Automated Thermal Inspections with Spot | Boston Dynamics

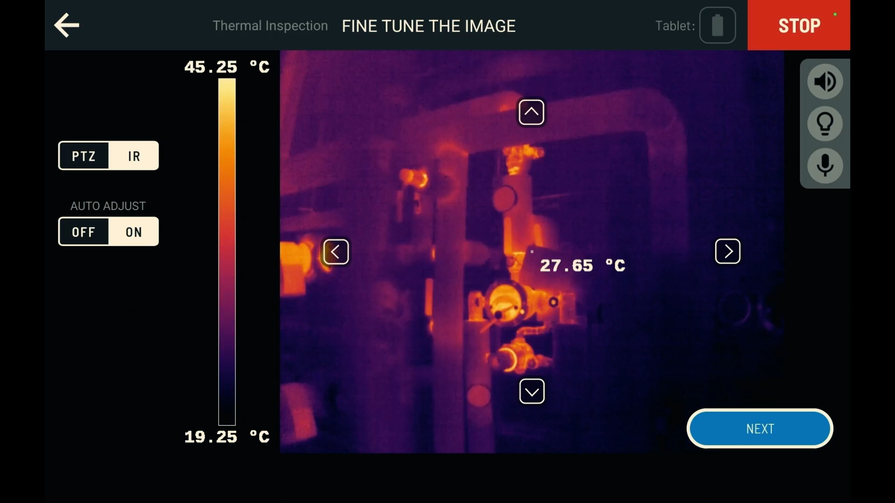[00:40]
On screen: spot 27.65°C, scale top 45.25°C, scale bottom 19.25°C
A robot uniquely designed to go anywhere you can and equipped with a high-resolution thermal sensor.